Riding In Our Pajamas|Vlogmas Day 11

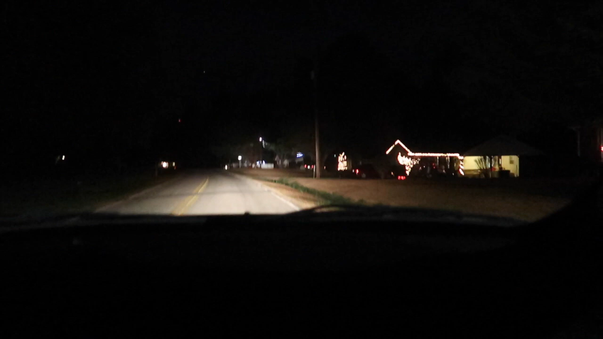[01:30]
Alright, y'all, we're gonna, this is the house, I think, well, we think we're at the right spot. And they have it where you turn the radio station
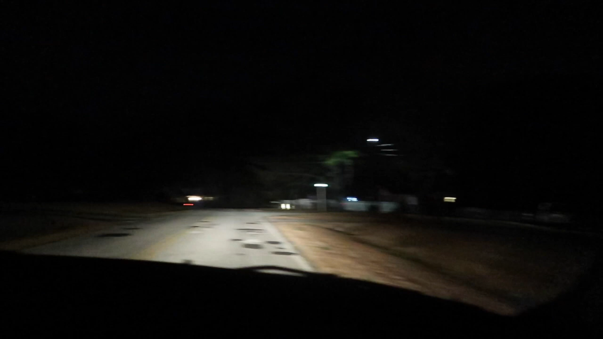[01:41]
to a certain channel and it plays music. Let me see.